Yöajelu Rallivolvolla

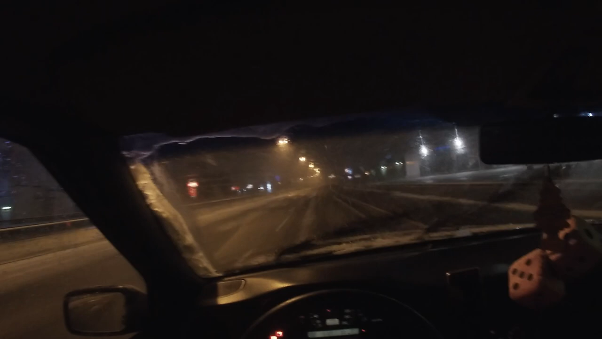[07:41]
alue Siis niinku ihan täydellinen näkyvyys Sillon ei satanu lunta tai mitään Oli ihan täydellinen Siis melkein täydelliset Tielosuhteet Ehk vähän kostee tie Siis seila oli koko ajan Ja
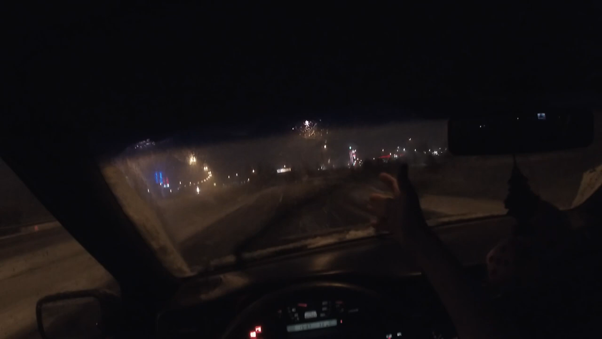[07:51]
sit niinku hidasteli Sit kiihdytti Hidasteli Kiihdytti Ja tämmösiä tulee niinku aika usein oikeesti vastaan Niin tän takii Kannattaa muistaa liikentees Et ite en ainakaan luottais ollenkaan Niinku muihin kuskeihin Et vaiks sä ite pysyt tiellä Niin Koskaan ei tiedä Et kuka on ekaa kertaa liikenteessä Kuka on kännissä Kuka on muuten vaan P**tu paskakuski Tai kuka haluu ajaa tahaltaan sun päältä Niinku kellä vaan voi flippaa ihan millon vaan Ja ne voi tulla tahalteen sun päälle Niin en lähtis pommittaa